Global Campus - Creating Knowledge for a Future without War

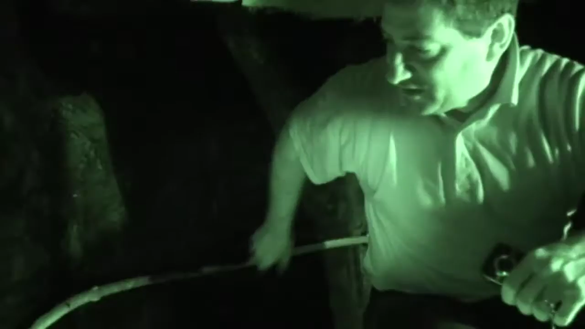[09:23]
So this is solar hot water, and it's just being used to heat up the chamber.